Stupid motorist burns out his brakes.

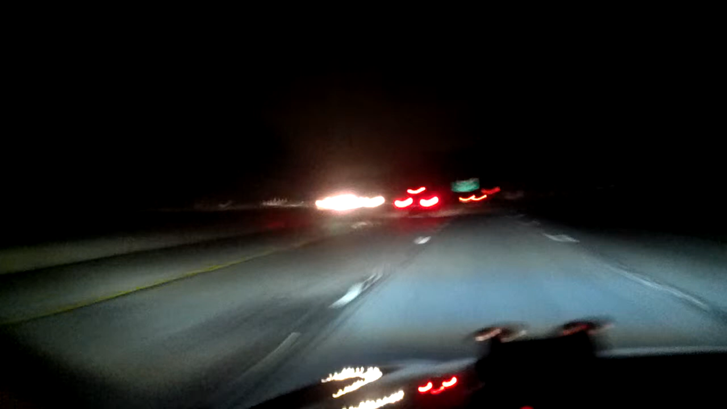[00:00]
This is how you get great gas mileage. This car in front of us has been driving with his brake lights on for the past four or five miles. We're doing about 72 miles an hour.